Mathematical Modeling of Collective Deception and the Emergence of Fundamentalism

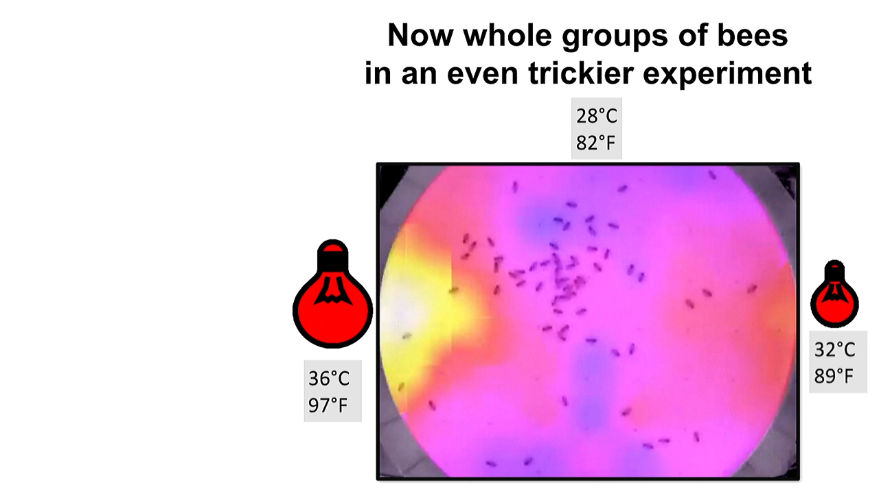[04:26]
very difficult compared to the first one we have a global optimum here a local optimum here and all the bees quickly as a group aggregate at the global optimum the warmest spot and then we switched off this warm spot it got cold now and you see the group is even able to re-decide to revert its prior decision abandon from this former good
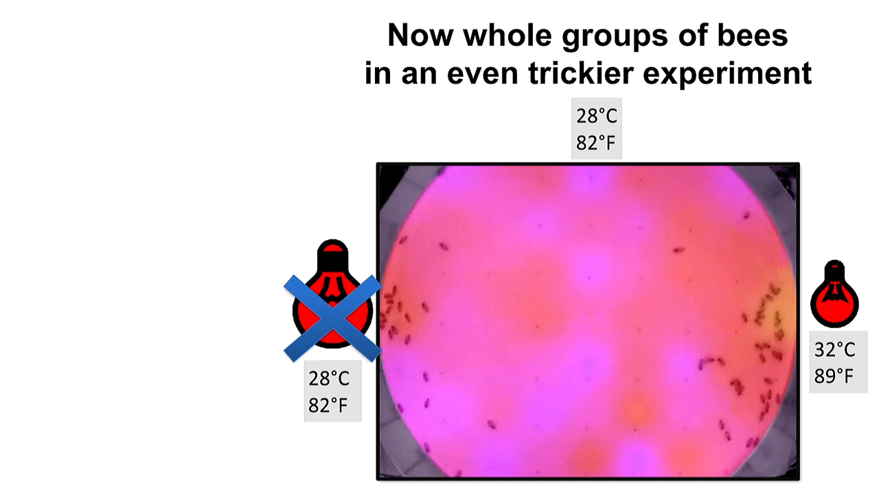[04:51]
choice and now starting to aggregate on the other side where it was a little bit colder so they totally neglected the colder side before but as soon as we turned on the global optimum they switched to this now best solution so they can avoid local optima as a group and always pick the
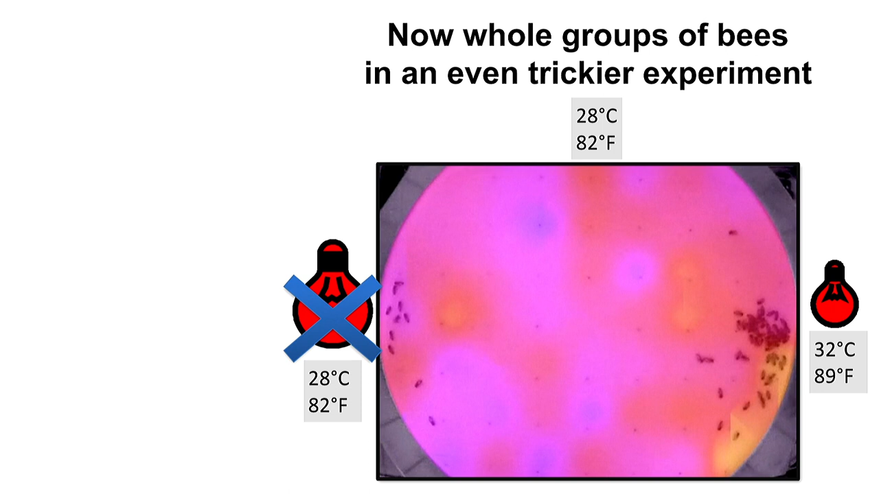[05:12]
global optimum so that is my point of view swarm intelligence at its best because the individual single bees they failed in a very, very simple task but as a group they were successful in a much more challenging let's call it optimization task do you agree? smart guys right so usually I would tell you now oh we developed an algorithm from that we looked to the behavior we deciphered how it
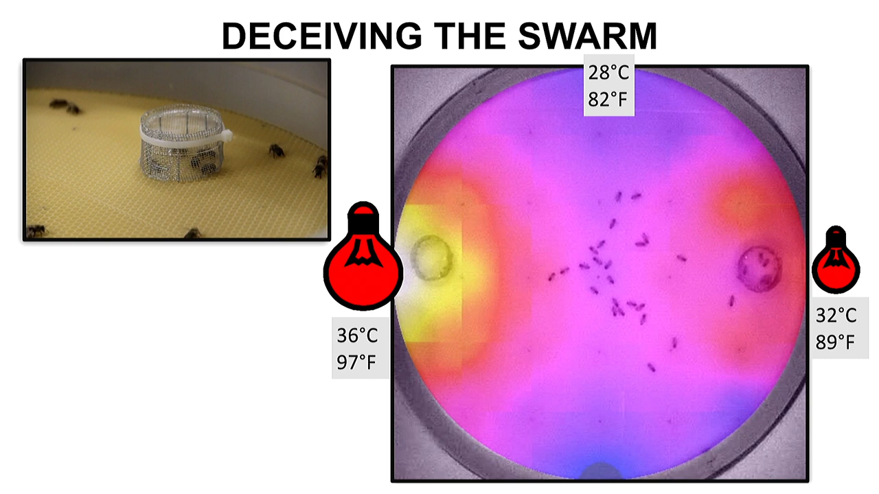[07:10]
suboptimal decision and you can see that here also from on top here we have the caged bees this is the colder temperature spot normally they would go to this side and you see just a few bees three four five bees in this cage are enough to trick the swarm and to draw the decision making the collective decision making into the suboptimal side over here that's very bad that's very bad if these were robots this could be robots with failure
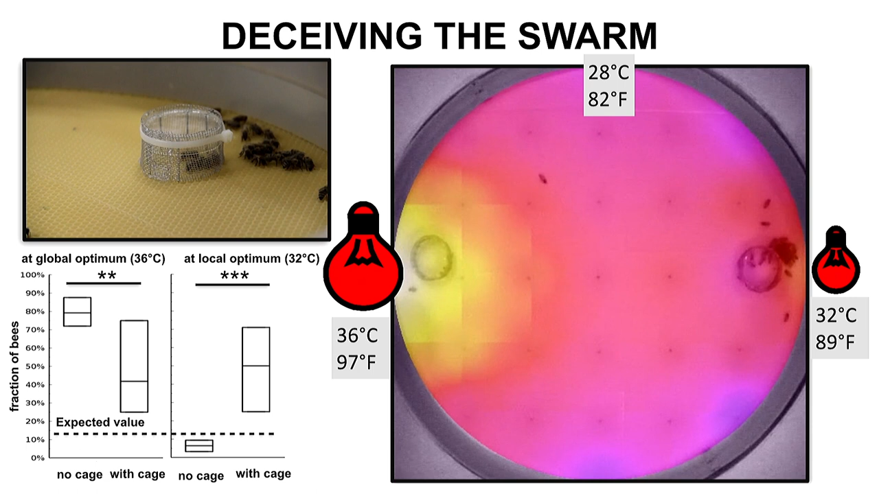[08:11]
local optimum but as soon as we cage a few bees on the local optimum like they are like evenly spread if you look across all experiments and here in the one that I selected here even the whole swarm switches to the suboptimal decision making so that's that's very bad